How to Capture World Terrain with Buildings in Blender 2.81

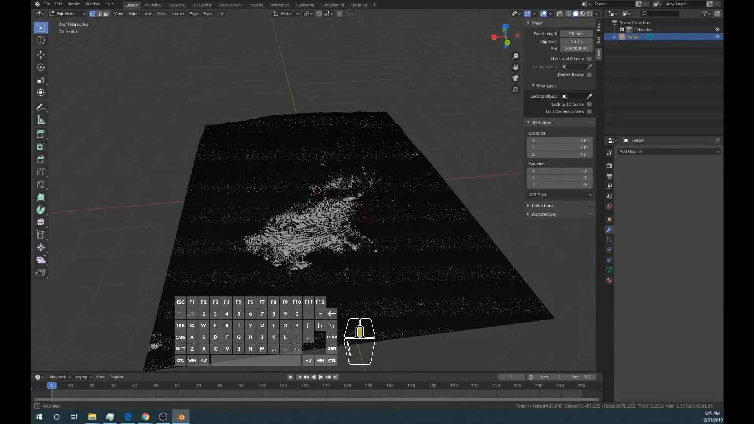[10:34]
It may select one vertices if you click away, but that's alright.
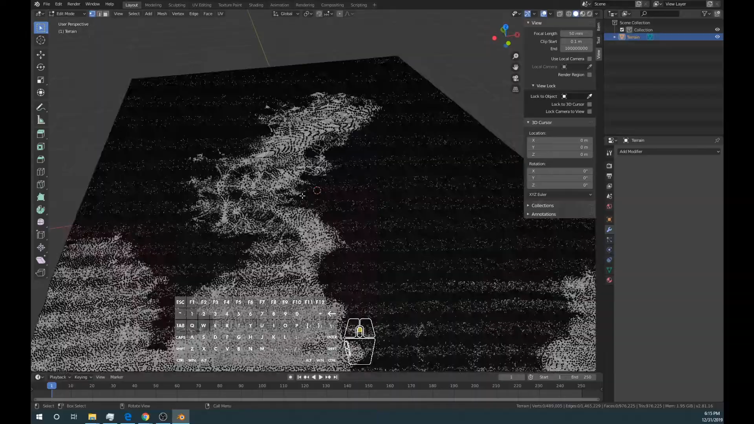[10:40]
So now let's try to scroll in and find a reference vertex for the ocean height. And what I'm looking for is just a vertex that's like right near the surface I want everything to come up to. So I'd say probably a pretty good vertex is one like this.
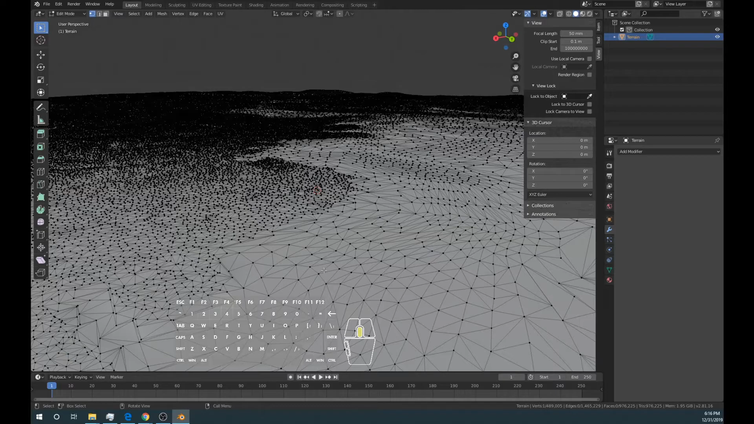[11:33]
And if you could find like one of these like square shape areas then you know it's a pretty good reference point. So I selected this one and what I'm going to do now is go ahead and hit the select tab up here. And there should be an option called side of active. active.
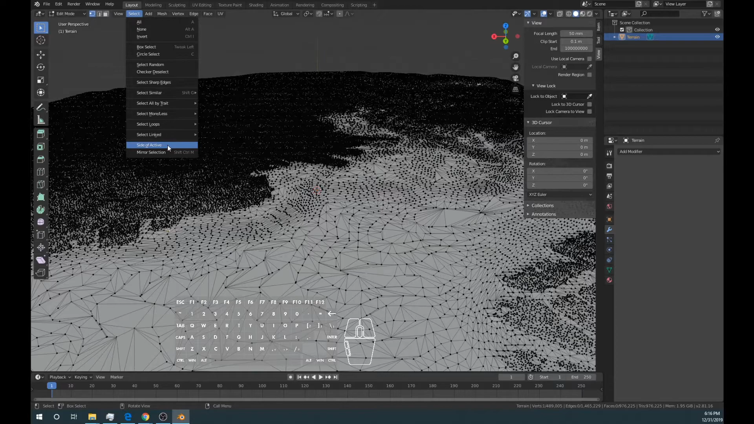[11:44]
So let's click on that. And what it's going to do is select all these active vertices on the x axis by default. So if we look down here in the bottom left hand corner and we click on the drop down arrow, then it should give us more options we could play with right now.
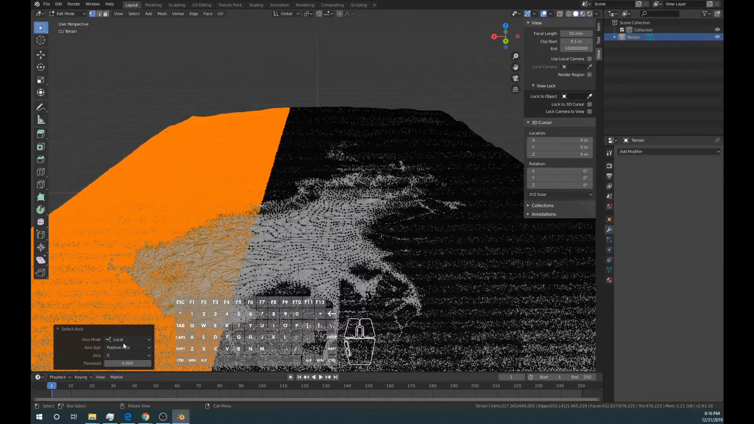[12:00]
And let's go ahead and change the axis to the z axis. Now it should select everything at a certain height so that's pretty much our whole landscape.
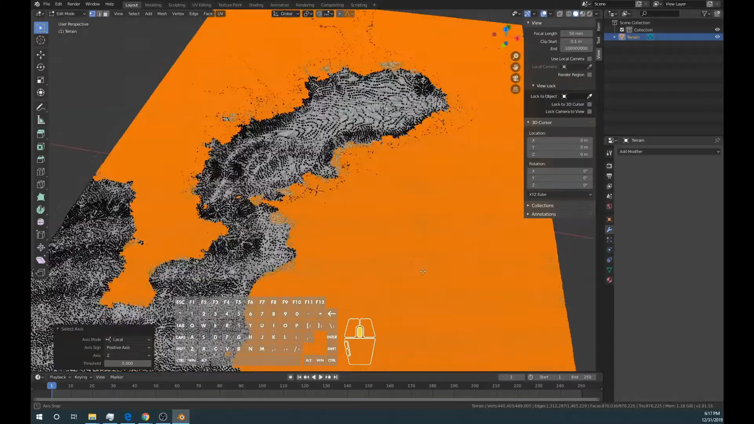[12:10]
But that's all the mountains and we actually want to capture everything down below. So just change the positive axis to the negative axis.